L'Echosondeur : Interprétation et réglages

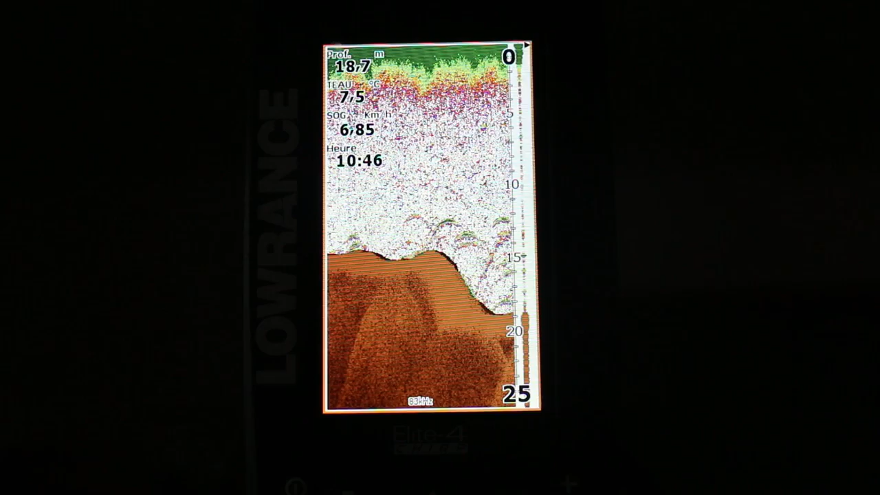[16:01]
On screen: depth 18.7 m, speed 6.85 km/h
mais en l'occurrence là je peux pas le savoir si je veux pêcher maintenant en vertical et voir précisément c'est qu'il ya en dessous de moi dans son cône beaucoup plus restreint il va falloir que je change de fréquence et que je passe en 200
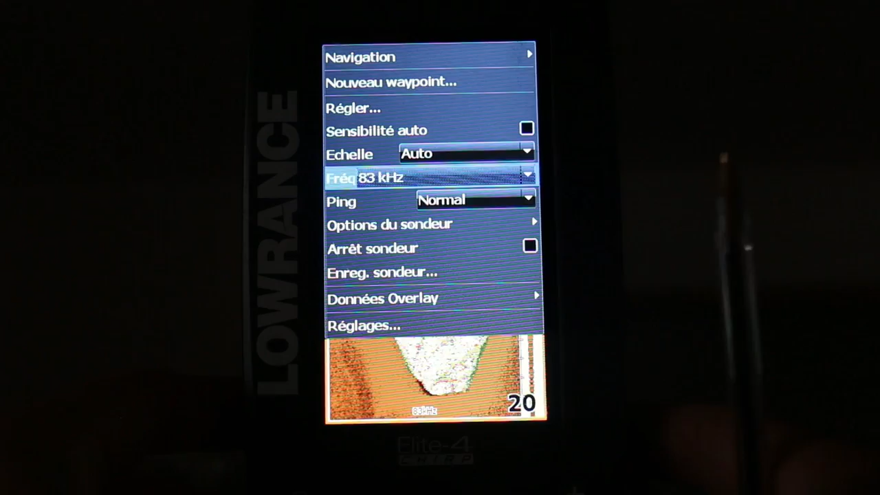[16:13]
kilohertz voilà comme ceci voilà là vraiment ce que je vais
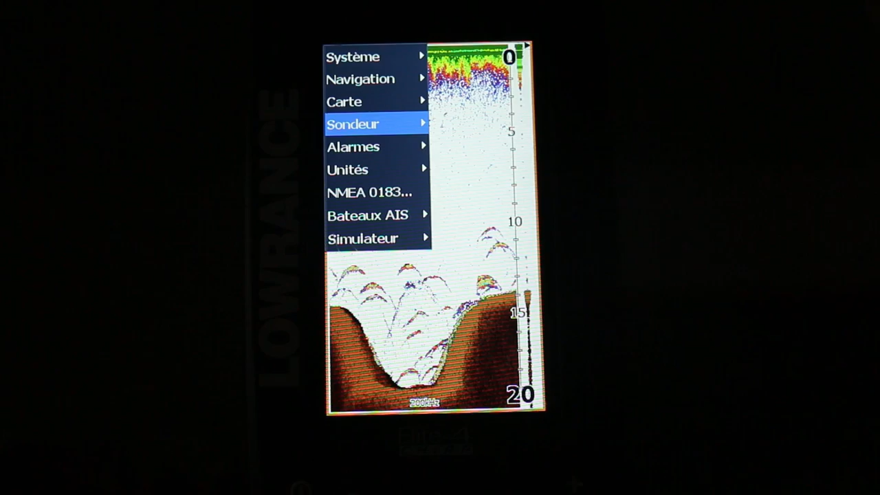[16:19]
apercevoir sur le sondeur c'est vraiment c'est qu'il y a vraiment beaucoup plus en dessous de moi alors
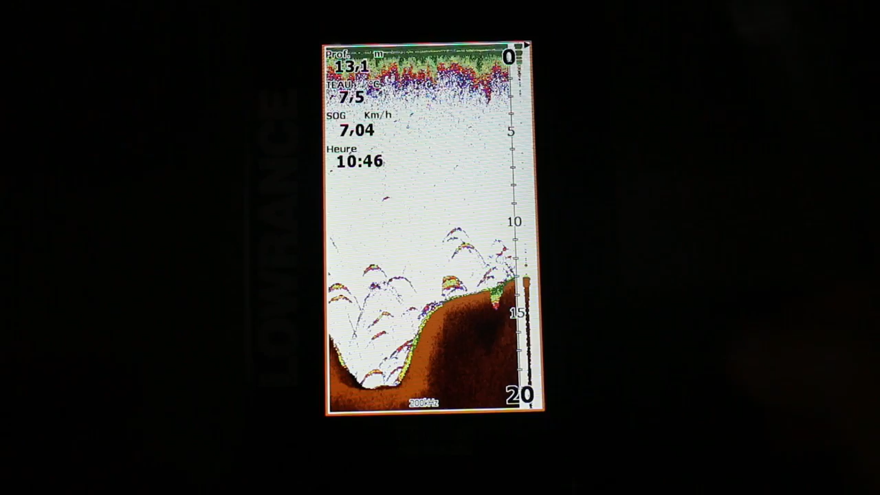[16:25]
On screen: depth 13.1 m, water 7.5°C, speed 7.04 km/h
sur ce modèle là qui est un chirp de chez lorenz on a divers modes de fréquence un peu
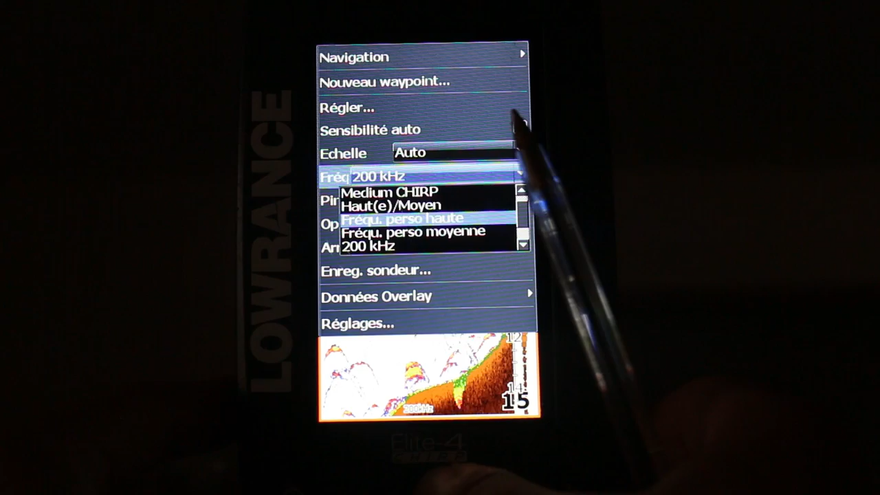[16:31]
optimisé ici en l'occurrence le high chirp correspond à une fréquence qu'on utilise pour la pêche vraiment verticale très restreinte sous l'embarcation et le meilleur médium chirp en fait est une fréquence
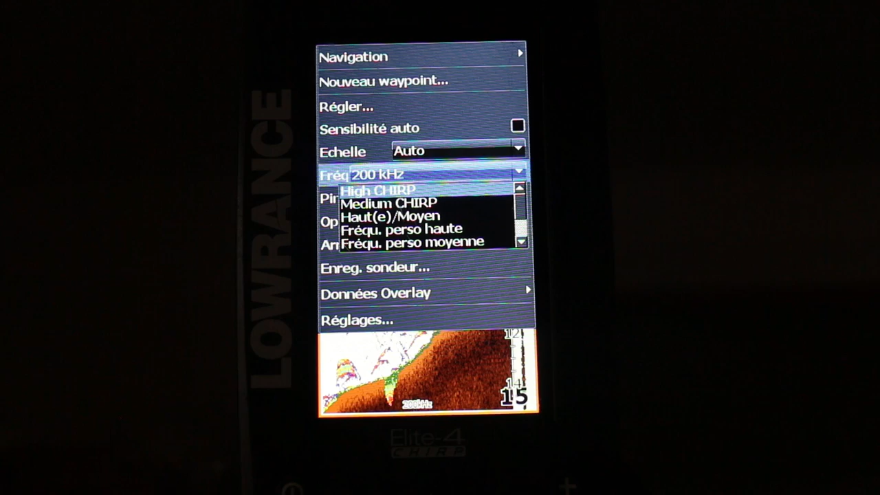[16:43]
qui correspond à une fréquence un peu plus large pour pêcher vraiment en linéaire ou en power fishing donc ici je vais
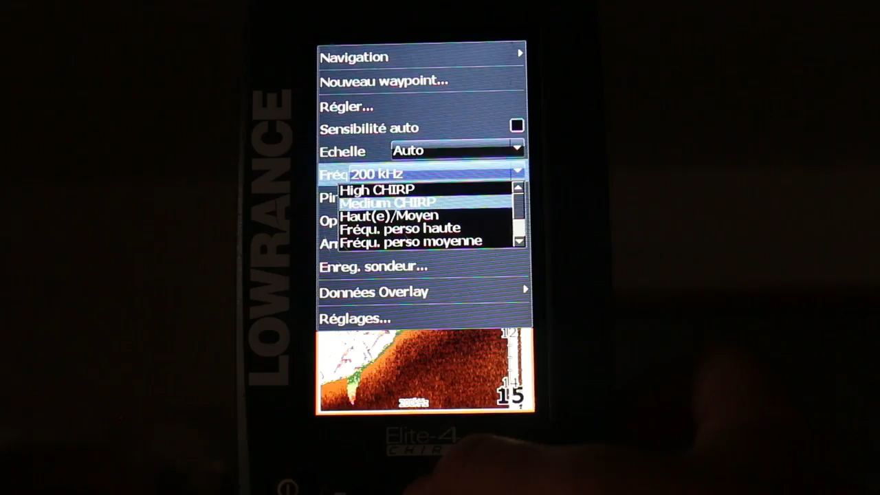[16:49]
rester un high chirp parce que je vais dire par exemple que je vais pêcher en vertical sous le bateau ok maintenant j'en viens à deux réglages essentiels du sondeur qui vous faudra régler la plupart du temps une fois sur place sur l'eau voilà comme je vous ai dit tout à l'heure on essaie de pas perdre de temps à régler
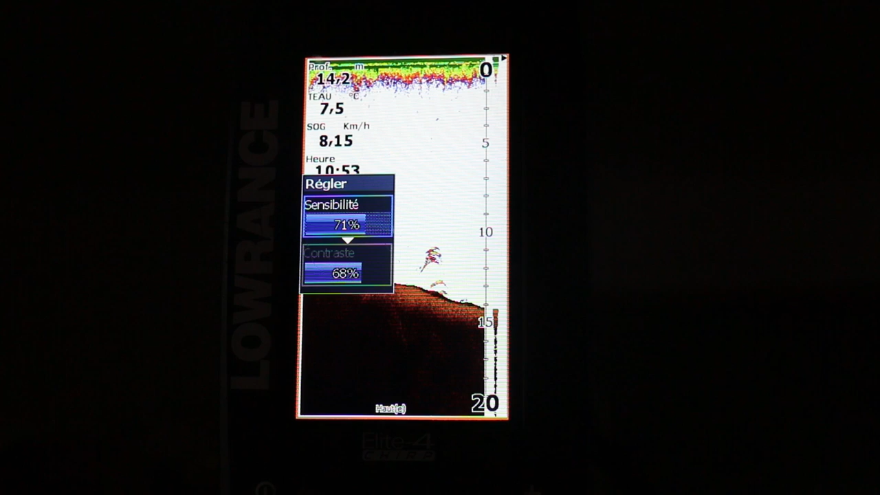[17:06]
tout ça donc tous les réglages autres il faut le faire la maison par contre le réglage de la sensibilité du contraste va dépendre
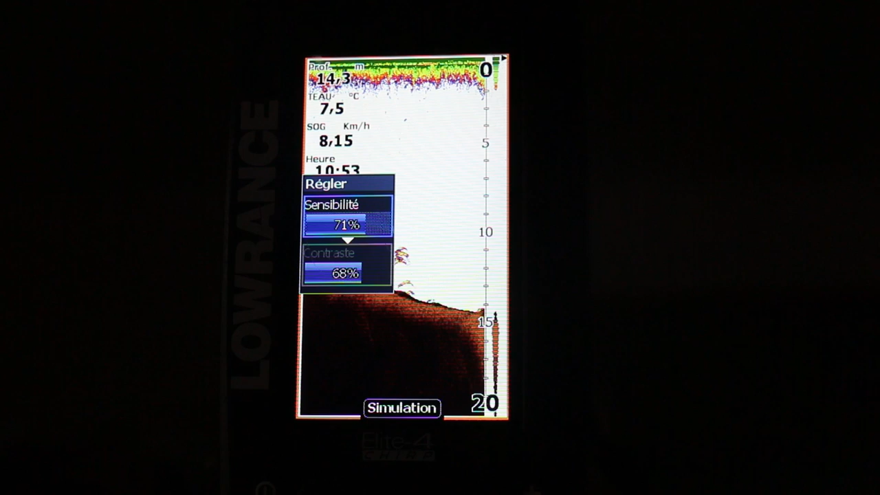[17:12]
On screen: depth 14.3 m, water 7.5°C, speed 8.15 km/h
un peu de la qualité de l'eau de la qualité de votre milieu la sensibilité donc pour commencer ça sert
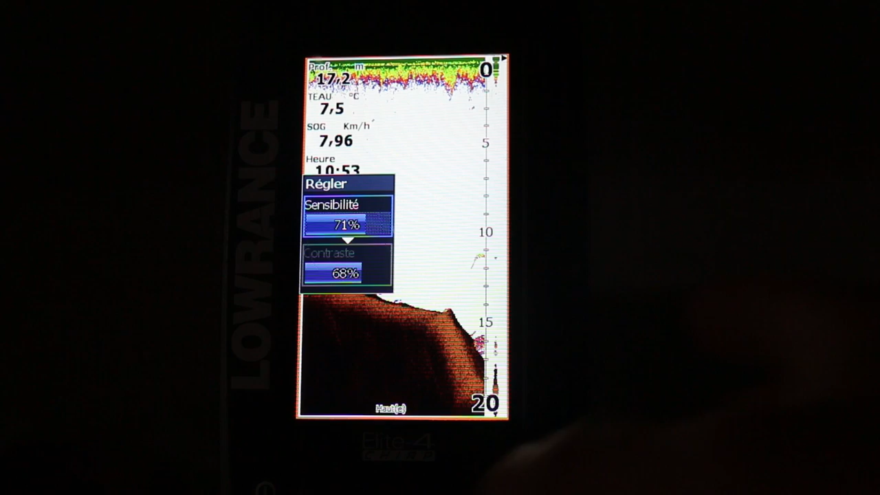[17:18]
On screen: water 7.5°C
en fait à optimiser la détection ou justement la rendre un peu plus faible voilà vous voyez je suis en train
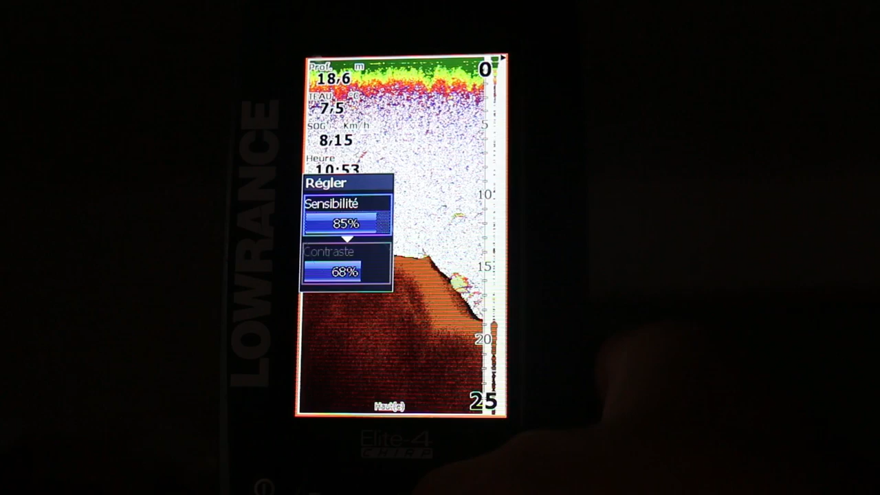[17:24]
d'augmenter la sensibilité donc il va détecter beaucoup plus de choses mais en faisant ça il va détecter aussi toutes
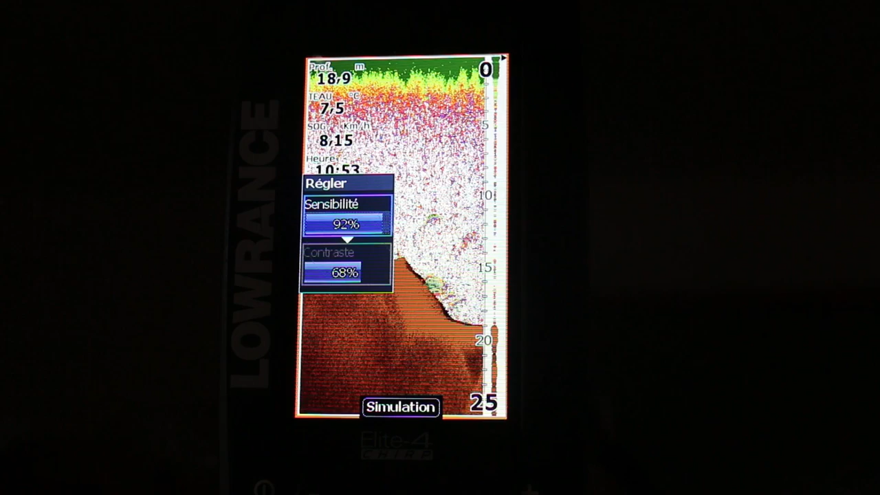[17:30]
On screen: depth 18.9 m, speed 8.15 km/h
les particules qui flottent dans l'eau toutes les feuilles mortes qui flottent dans l'eau etc etc si jamais j'augmente
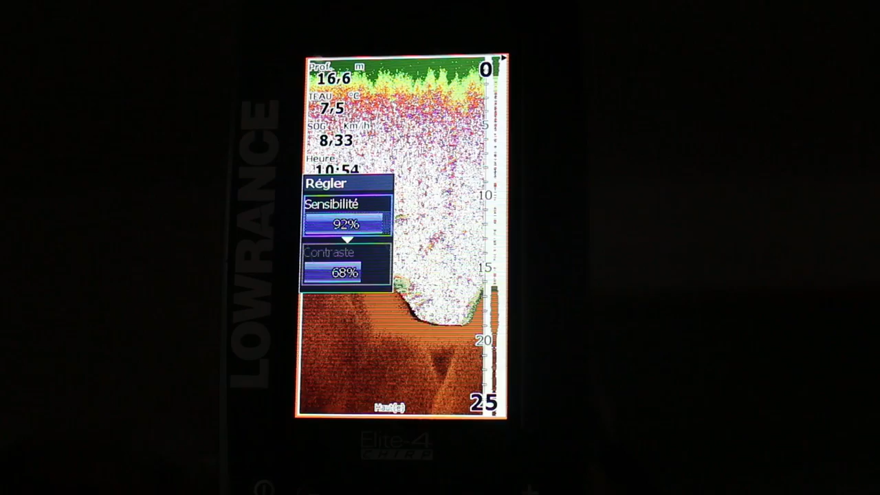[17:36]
la sensibilité à fond vous voyez je me retrouve avec beaucoup d'échos et de faux échos les faux échos c'est vraiment les
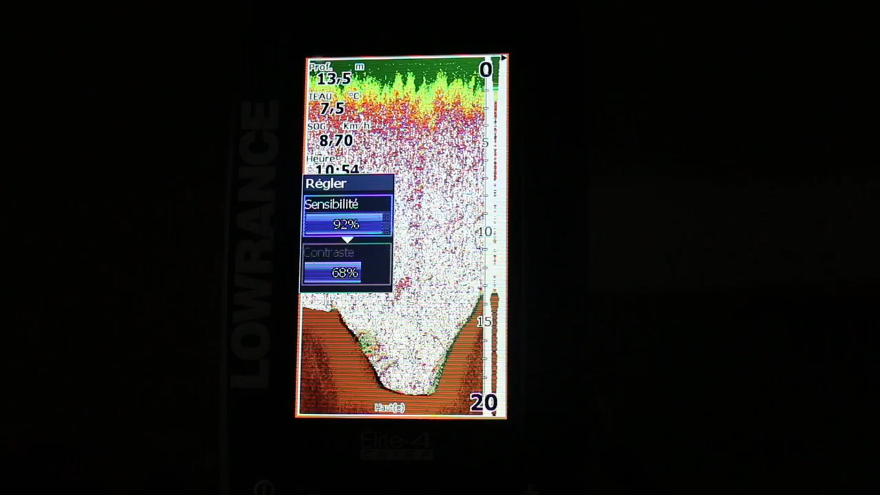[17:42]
On screen: depth 13.5 m, water 7.5°C, speed 8.70 km/h
petits bouts de bois les brindilles qui flottent etc pour essayer de trouver un juste milieu si
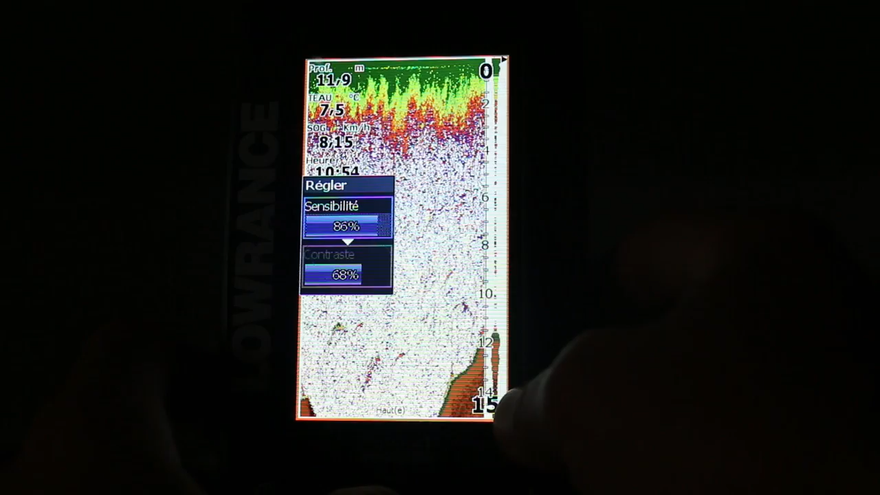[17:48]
On screen: water 7.5°C, speed 8.15 km/h
je suis dans une eau un petit peu chargé je vais essayer de baisser un petit peu la sensibilité pour retrouver seulement vous voyez que des échos
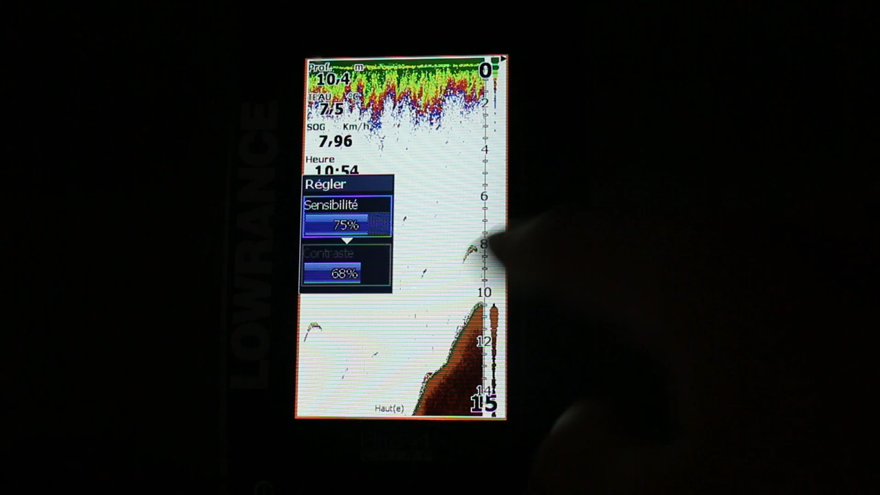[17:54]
de poissons voilà essayer de clarifier un petit peu les choses avec le modèle chirp de chez lorenz il ya une grosse
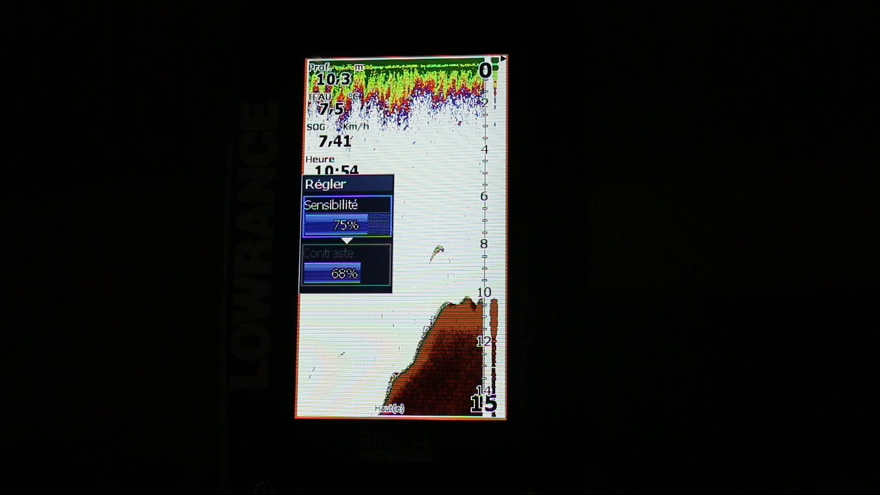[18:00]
évolution à ce niveau là et les échos sont beaucoup plus nettes en fait les poissons se détachent beaucoup plus des saletés quand
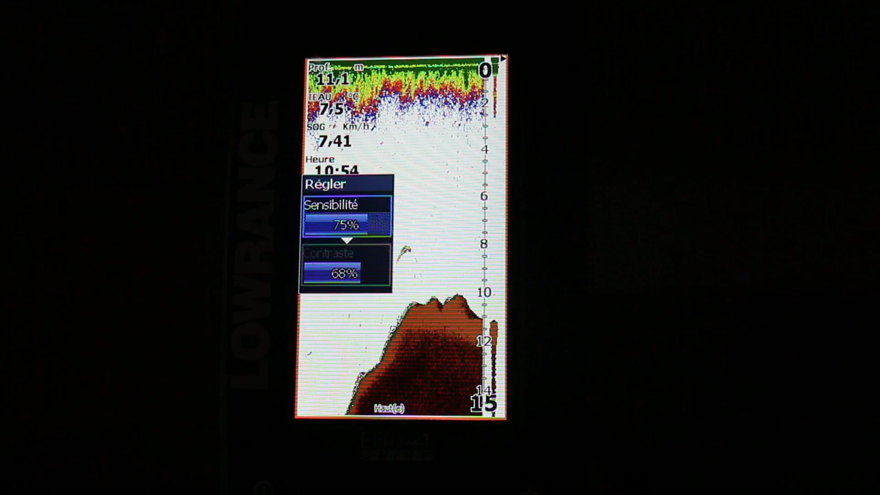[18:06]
on compare des modèles un peu plus anciens on se rend compte que c'est beaucoup plus sale à l'écran on se retrouve avec des des choses un petit peu